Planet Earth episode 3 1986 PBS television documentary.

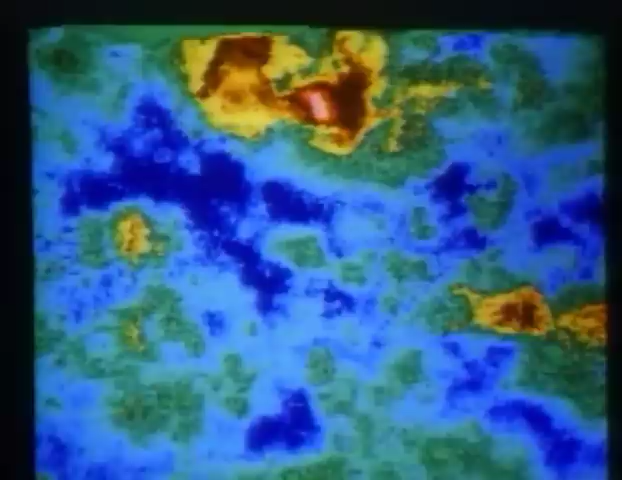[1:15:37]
When we look at this now, we can get a much better idea of the three-dimensional nature of the altitudes.
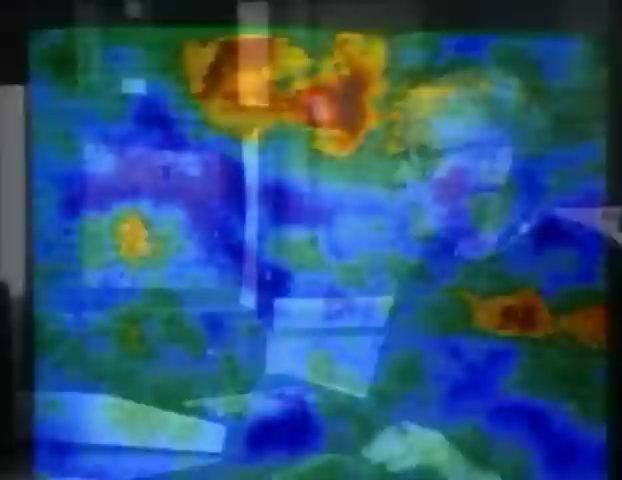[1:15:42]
And from this, we can begin to see areas such as lowland areas here that are like ocean basins on the Earth in terms of the low area,
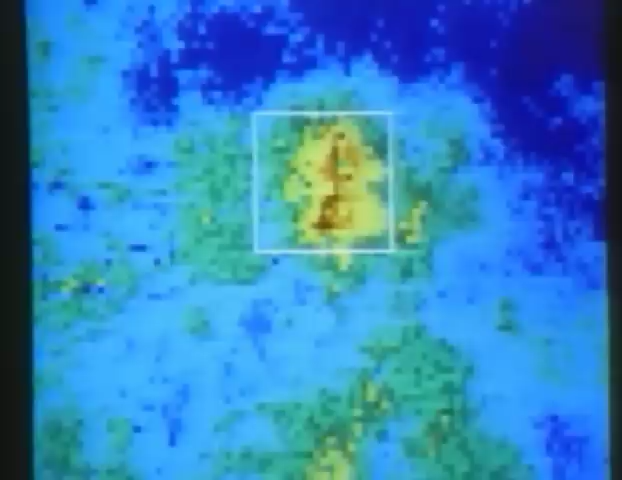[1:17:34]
Across 26 million miles of space, Arecibo senses details down to a single kilometer.